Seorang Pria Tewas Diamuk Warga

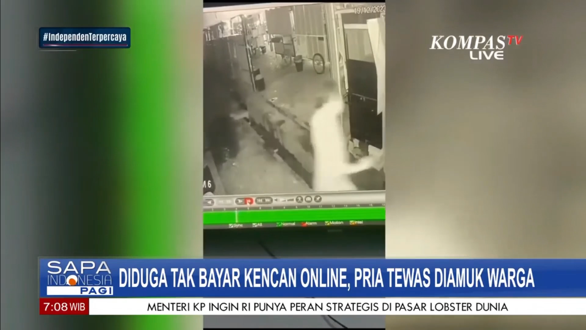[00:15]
Inilah saudara video amatir seorang pria yang tewas akibat di amuk warga karena diduga menolak membayar jasa kencan online yang dipesannya.